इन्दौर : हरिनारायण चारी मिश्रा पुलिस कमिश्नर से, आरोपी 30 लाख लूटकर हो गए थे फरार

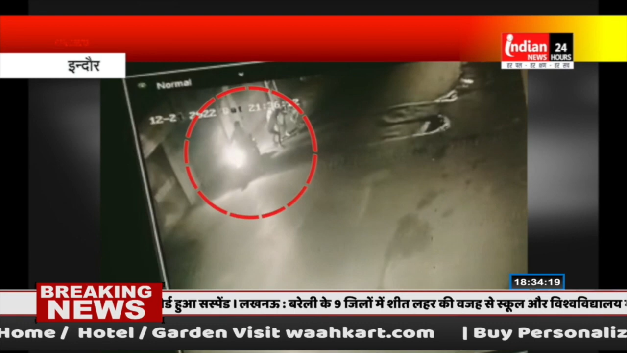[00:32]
छोटी गाव टोली थाने छेतर के नसिया रोट पर लोहा वैपारी साहन वाजखान पर पाइक पर आये तीन बदमासों ने चाकू से हमला कर वैपारी के पास रखा काले रंग का 10 लाक रुपे से भरा बैग लूट कर फरार हो गये थे वही मामले को गंभिरता से लेते हुए
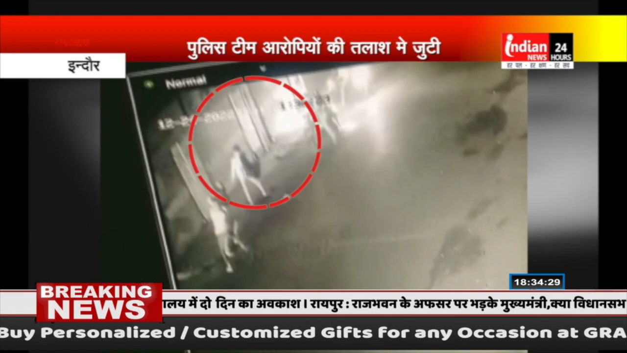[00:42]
इंदौर पलीस कमिस्नर हरी नारायन चारी मिश्रा देर रात छोटी गौाल टोली थाने पहुच फरार आरोपियों को जल्द गिरफतार करने के निर्देश दिये घटने के सीसी टीवी फूटेजों को खंगाल कर पुलीस की चार अलग अलग तीमे आरोपियों की तलास में जुटी है